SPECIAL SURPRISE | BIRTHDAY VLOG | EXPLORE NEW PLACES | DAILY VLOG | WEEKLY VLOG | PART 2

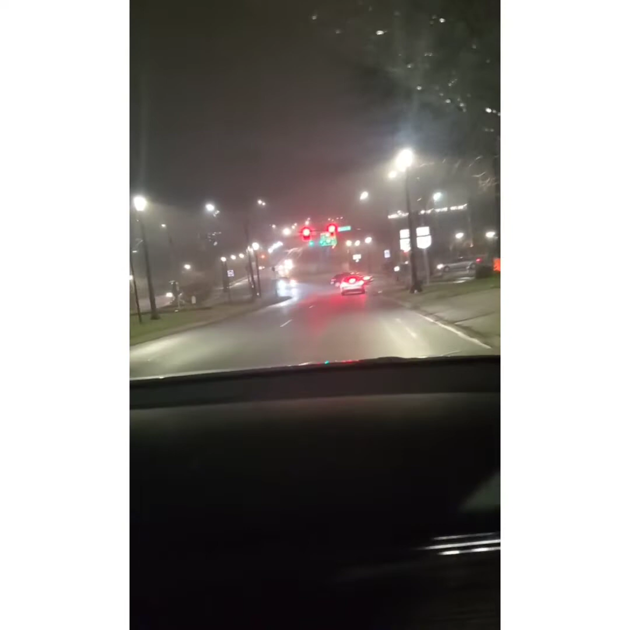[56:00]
There's one at the city center on Front Street. Oh, there is the sign. Is that the sign you're talking about, Buzz?